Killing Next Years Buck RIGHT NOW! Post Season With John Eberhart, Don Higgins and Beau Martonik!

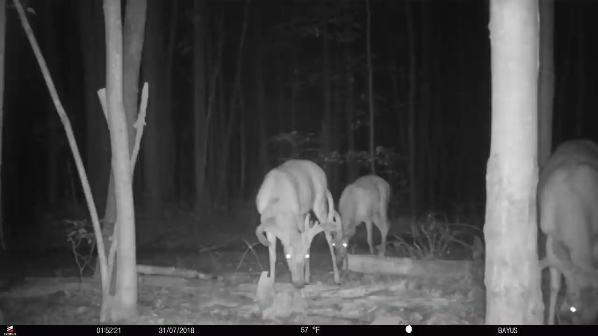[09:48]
And then there's others and areas that I'm allowed to run minerals. I'll do that to get some velvet photos, um, crit crossings. And as it moves into like late summer is apple trees, fruit trees, things like that start to go.